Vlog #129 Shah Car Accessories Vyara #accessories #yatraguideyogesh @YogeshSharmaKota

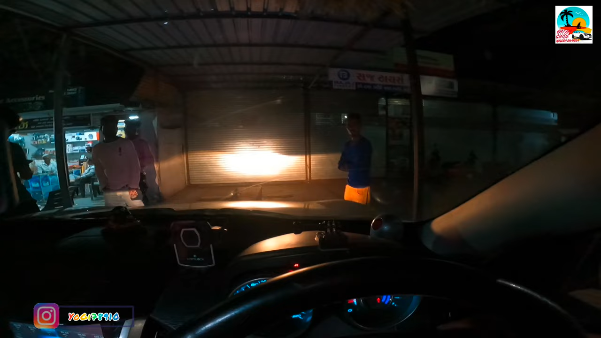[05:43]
ये हाई का थोड़ा सा अलाइनमेंट का इशू आ रहा है कुछ, तो वो पिंटू भाई से करवाना पड़ेगा सही। और ये फॉग लैंप, ये भी मल्टी कलर। तो इतना सारा काम करवाया, अभी राजस्थान जाना है तो लाइट की कोई कमी नहीं, एकदम शानदार।